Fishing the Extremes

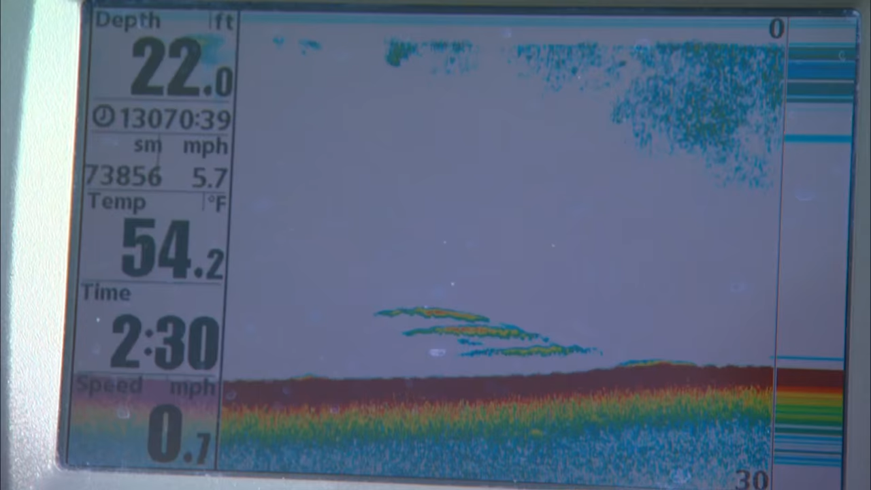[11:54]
On screen: depth 22.0 ft, water 54.2°F
We're sitting on a lot of fish. He is annihilating me. He's getting fish after fish after fish, and I cannot get fish.
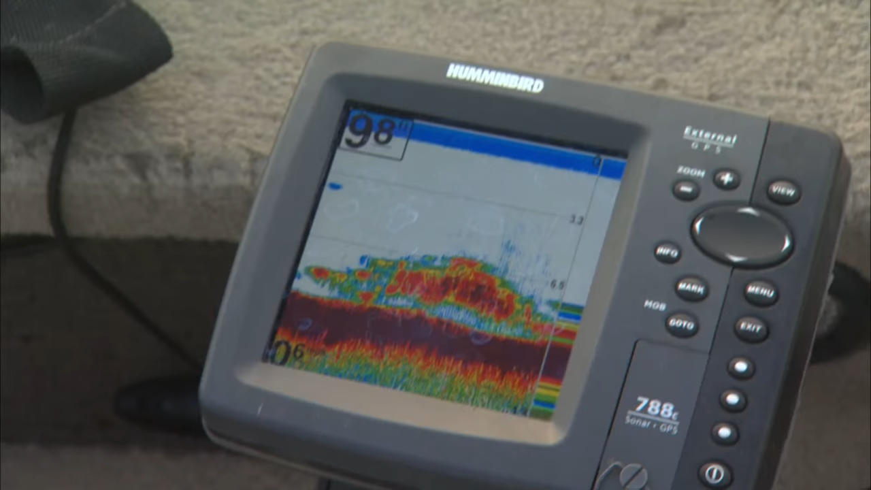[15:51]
watch your sonar for composition changes in the bottom it's amazing how much bass love hard bottom in these milfoil beds always
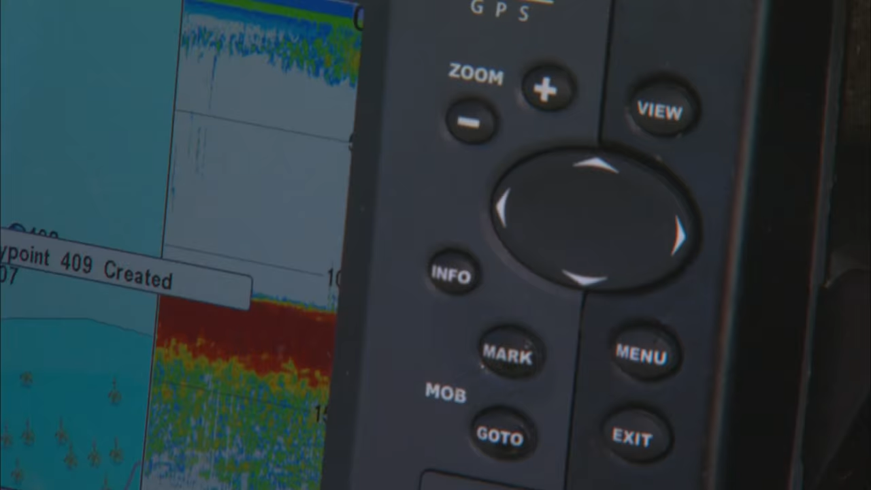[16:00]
mark the spots on your GPS because sooner or later the bass will show up there that braid on that one no this is floral oh good good